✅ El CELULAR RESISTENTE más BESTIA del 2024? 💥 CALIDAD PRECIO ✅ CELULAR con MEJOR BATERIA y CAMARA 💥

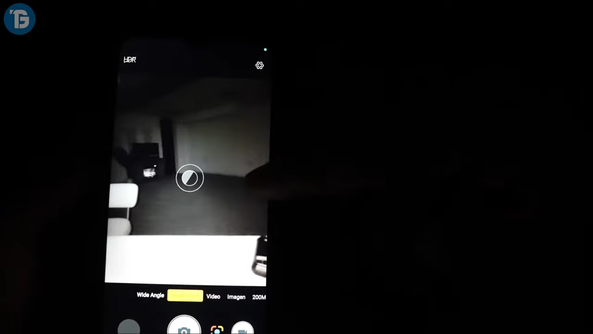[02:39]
la fusión de imágenes de múltiples cuadros, la mejora de brillo y la reducción de ruido, le brindan una experiencia nocturna incomparable.